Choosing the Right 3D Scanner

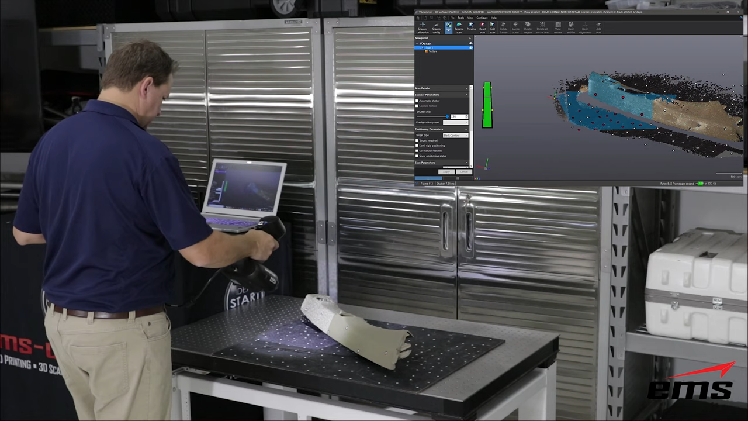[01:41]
the go scan 20 and the go scan 50 these scanners work the same way and the key difference is in their 3d scanning volume and
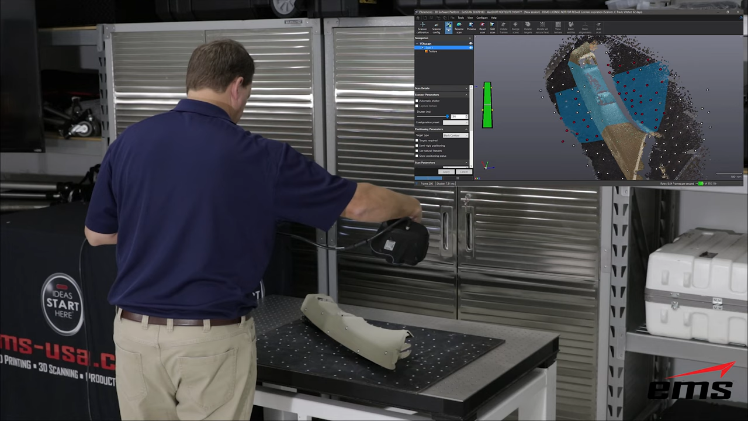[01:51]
resolution they offer pretty much the same accuracy but the go scan 20 is intended
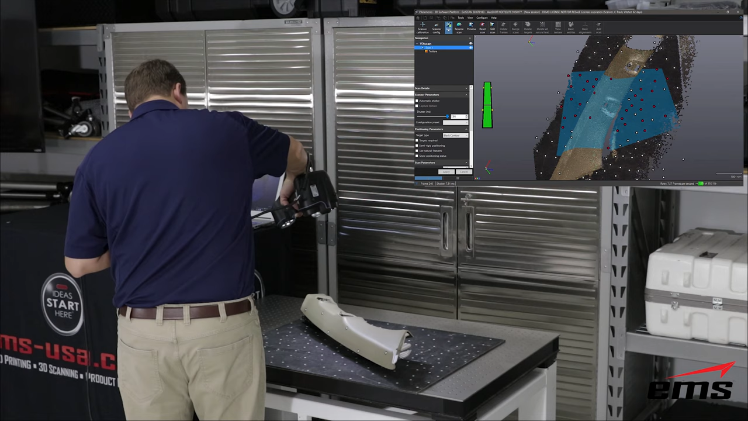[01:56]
for smaller parts up to about 20 inches in size the go scan 50
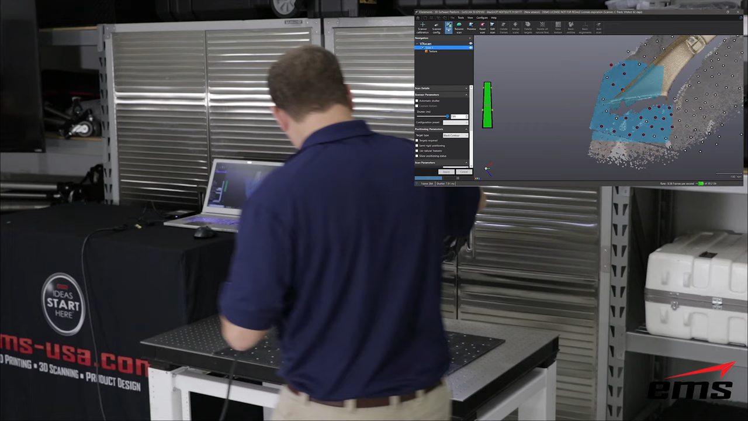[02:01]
can scan 3d objects that are much larger both scanners have the ability to
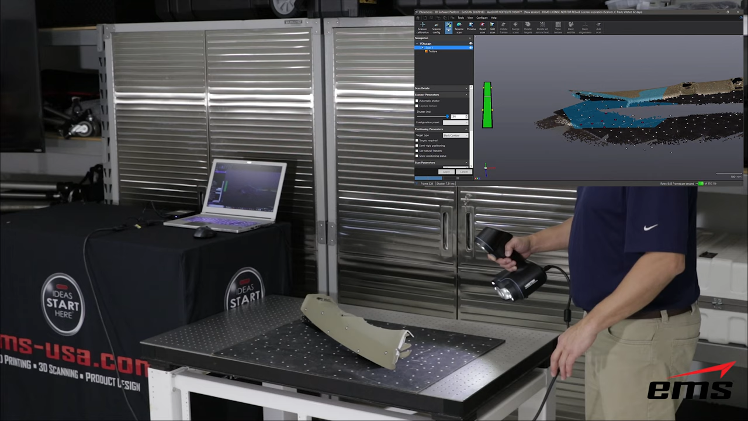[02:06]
capture 3d color for those applications where color and texture would be beneficial
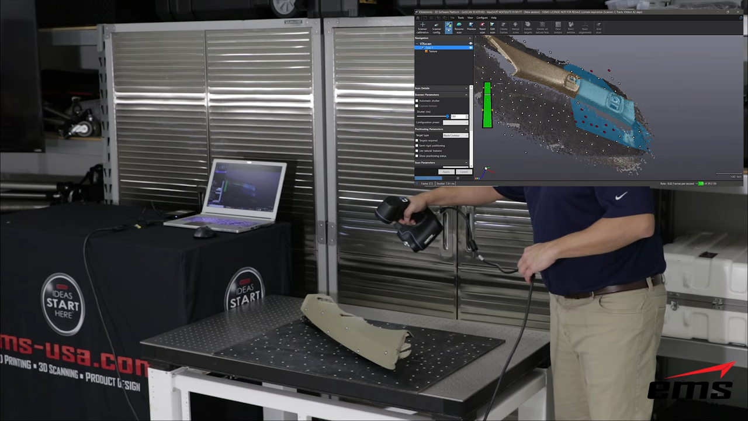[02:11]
the go scan works with and without reflective targets in many cases where you have a part with a lot of detail targets are not required however if you were 3d scanning something that is not very descript let's say like the side of a car you would need targets now in this example we're using targets both on the part and you can see there's this targeted pad here on the table reason being that just helps really lock down
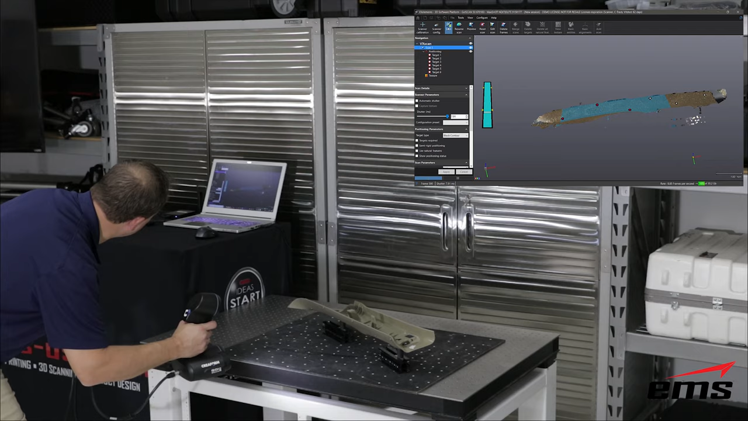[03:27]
the part and the relationship with the targets there on the table has changed by flipping the part over that's why we deleted them and when we go to start scanning here again we're going to basically just grab the targets on the part and that will basically reacquire that orientation of those targets on the part then we'll go ahead and pick up the targets on the table itself and
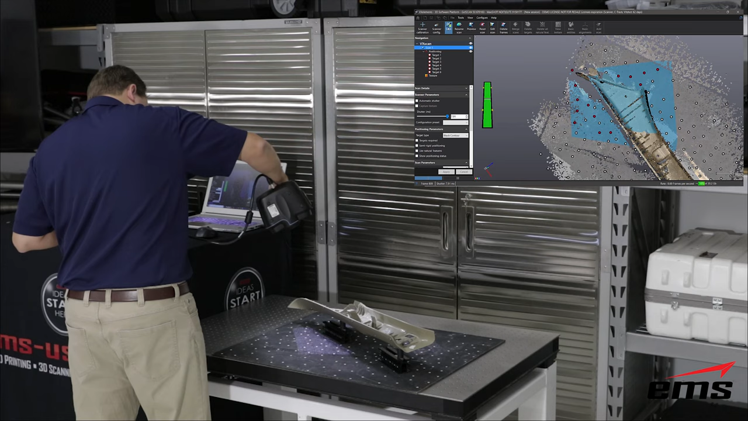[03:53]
then continue scanning on the back side of the part the advantage of this is it basically
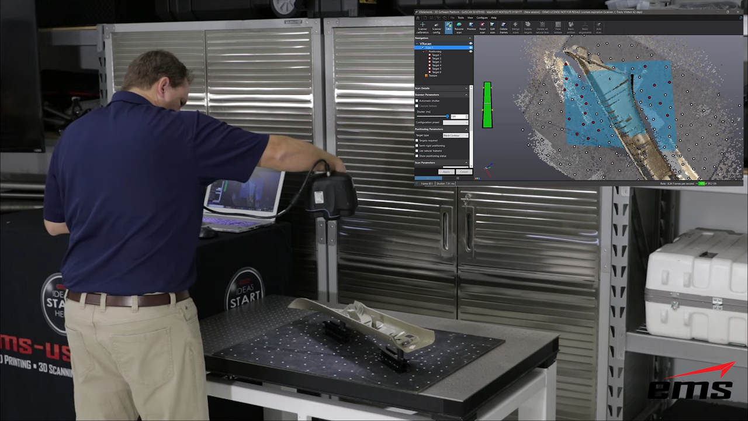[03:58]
allows us to scan it very quickly without having to put lots and lots of
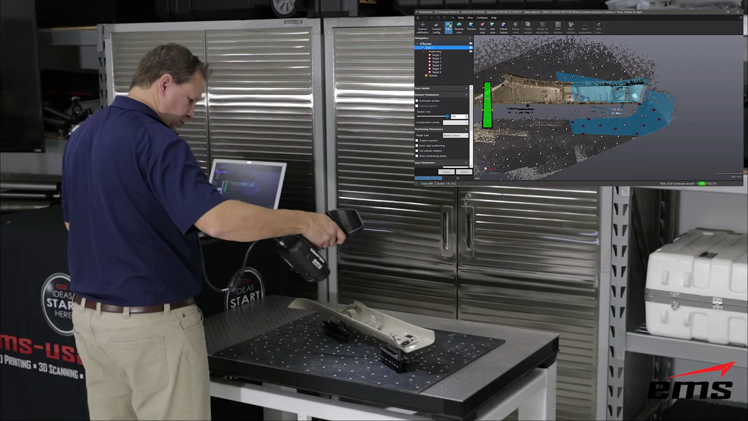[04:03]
targets on the part as long as those targets are in the field of view of the scanner it will use them the only downside to this is you can't move the part in
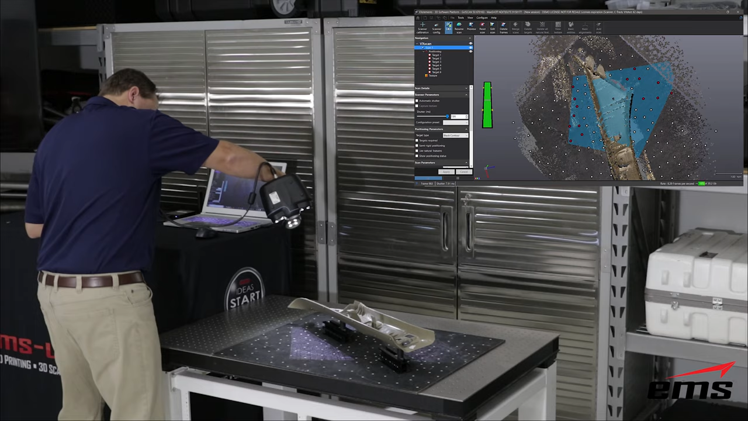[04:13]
relationship to the table without doing this process of you know basically deleting those targets off the table and then reacquiring the targets that are on the part
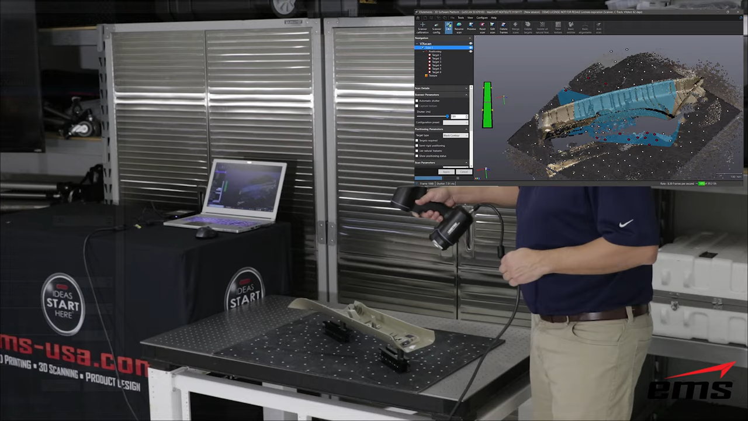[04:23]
okay here's the complete scan with the go scan and you can see it captures the color
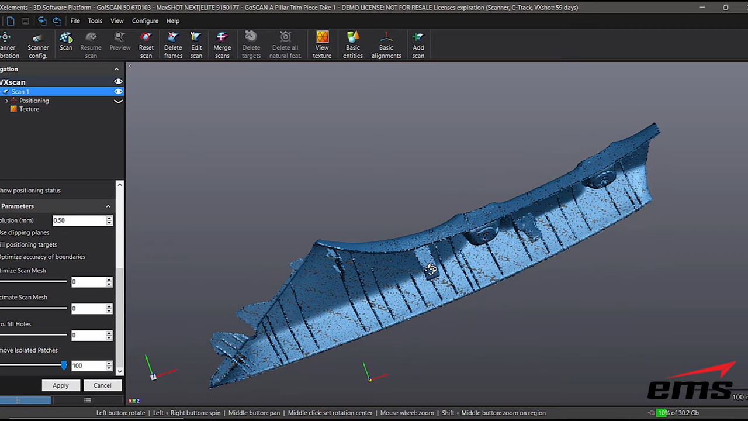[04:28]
and then the color turns off when i rotate and then comes back on but you can see overall it did a pretty
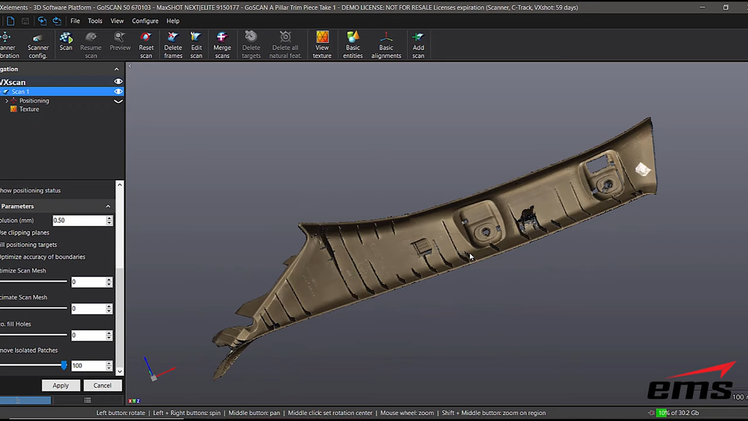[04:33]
good job there's going to be some small fine features that it just doesn't have the resolution as some of the other scanners may have but overall
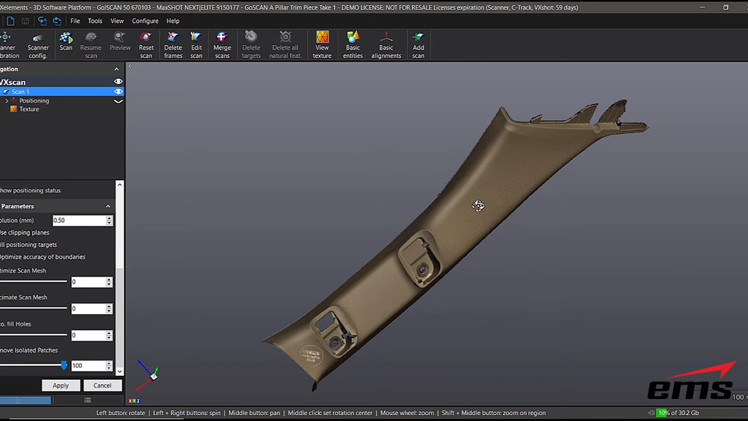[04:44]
a pretty good scan on this automotive trim piece here
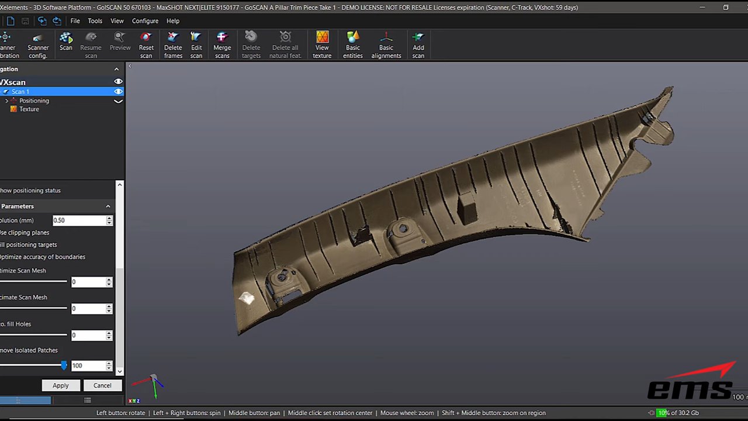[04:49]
okay so next let's go ahead and take a look at the handy
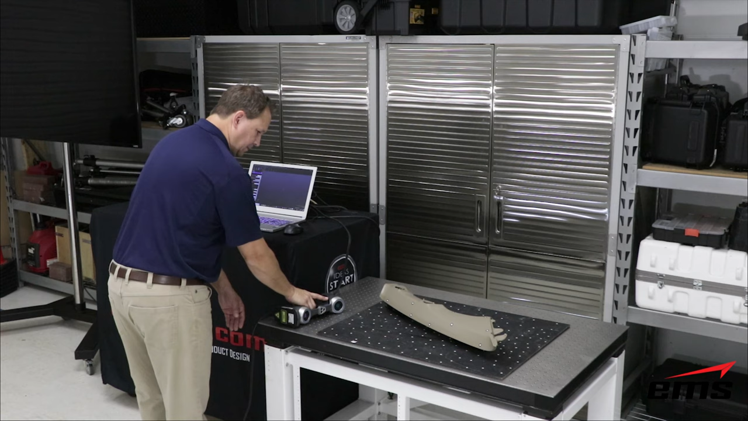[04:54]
scan now the handy scan looks fairly similar to the go scan the sensors or cameras are configured slightly different the key difference is the handy scan is
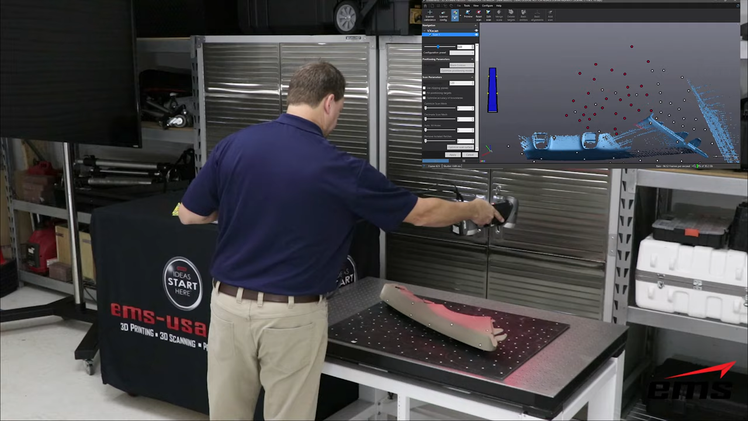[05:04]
a laser-based scanner and it projects out either six or 14 laser lines depending on the model